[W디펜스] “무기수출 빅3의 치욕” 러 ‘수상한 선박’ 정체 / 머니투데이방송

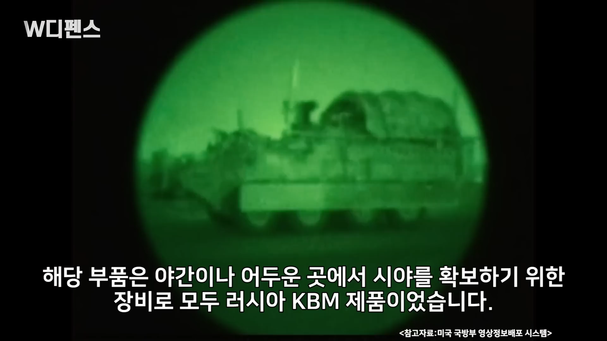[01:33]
해당 부품은 야간이나 어두운 곳에서 시야를 확보하기 위한 장비로 모두 러시아 KBM 제품이었습니다.